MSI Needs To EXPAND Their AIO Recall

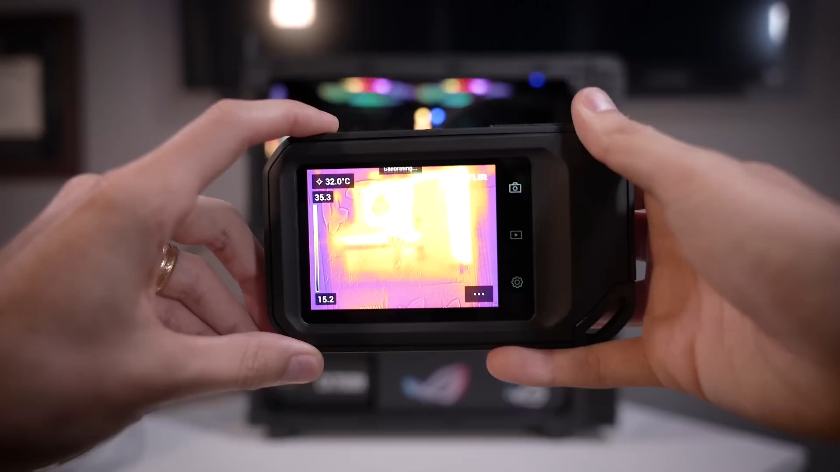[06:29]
On screen: spot 32.0°C
And you can see that for the most part, the heat looks to be evenly distributed. Looks like heat is being pulled through the fluid in the tubes toward the radiator, which is quite hot over here on the right side.
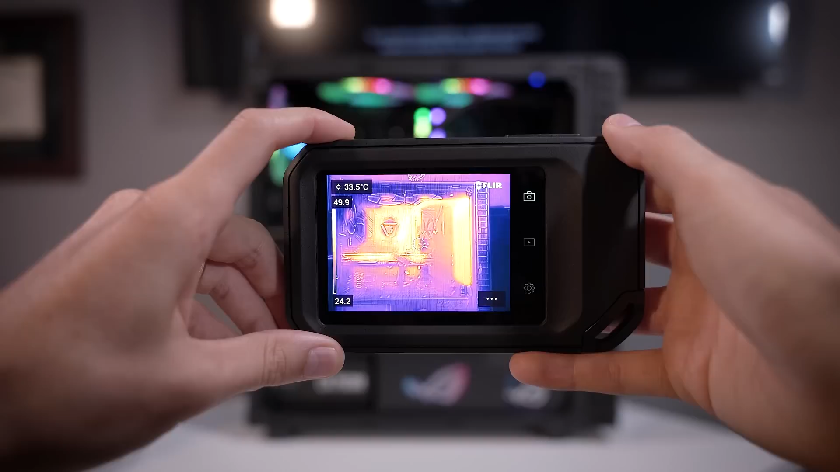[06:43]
On screen: spot 33.5°C
I just don't think it's pulling the heat away quick enough from the CPU, and that's why temperatures are so high so quickly.